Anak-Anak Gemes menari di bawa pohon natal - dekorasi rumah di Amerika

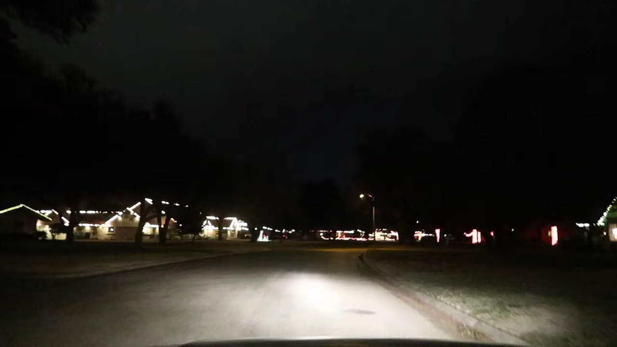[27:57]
Wow. OMG, Rachel, can you see the lights on the front? Look! Sangat bagus sekali dia punya dekorasi dari luar.